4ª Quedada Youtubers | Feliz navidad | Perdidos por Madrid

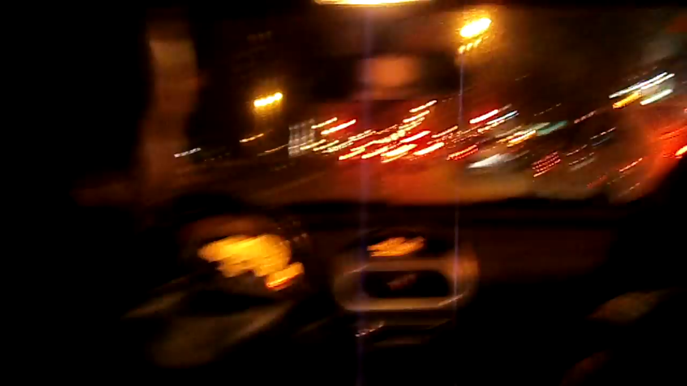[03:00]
¡Y tú enseñas mi coche encima! ¡Pedazo de maricón! Mirad qué arte tiene Bartolo conduciendo. Ya, no, y tenéis que tener en cuenta que la torre de ordenador tiene preferencia sobre cualquier pasajero. ¿Te imaginas, tío, que nos que nos dan ahora con el coche y estamos grabando, tío, ¿sabes? Hostia, sería epiquísimo, O sea. Veríais por fin las hostias que mete Bartolo en directo, ¿sabes? Bartolo aquí dándolo todo. Madre mía. Vale, seguimos aquí con Bartolo, Willy y Zik, los supervivientes de la noche.